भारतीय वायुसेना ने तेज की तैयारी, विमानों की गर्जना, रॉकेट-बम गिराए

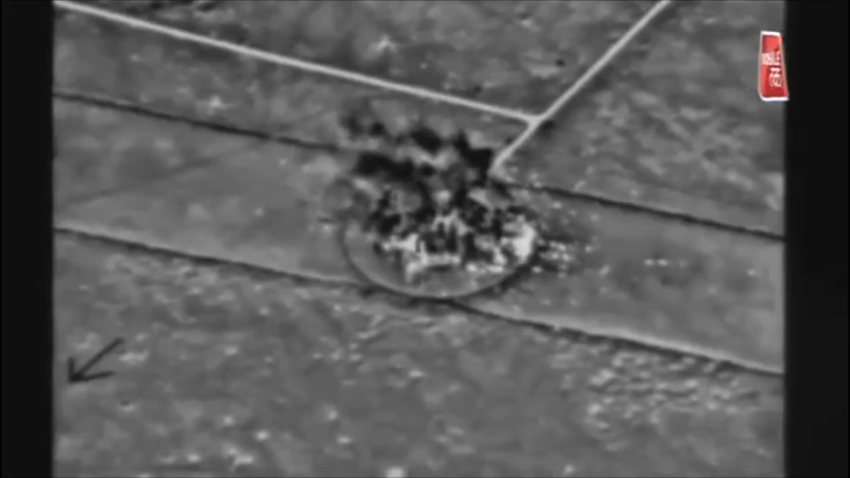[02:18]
The fragmentation bombs have shredded the target to bits.
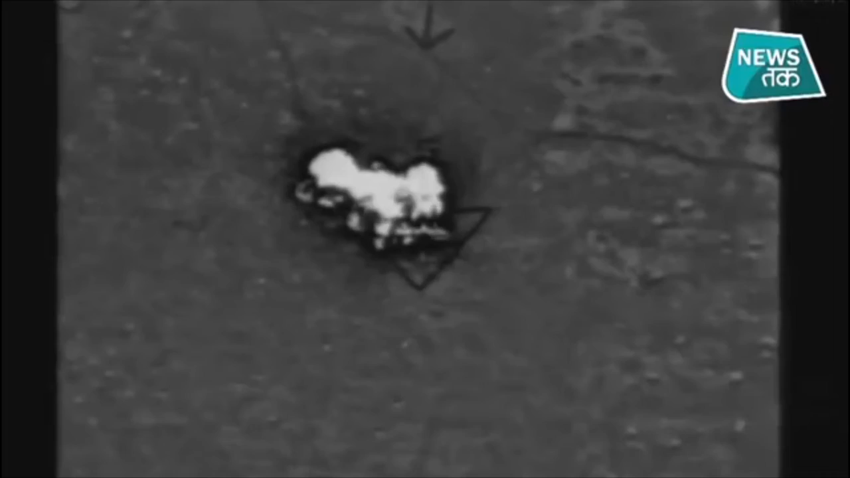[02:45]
The fragmentation bombs have shredded the target to bits.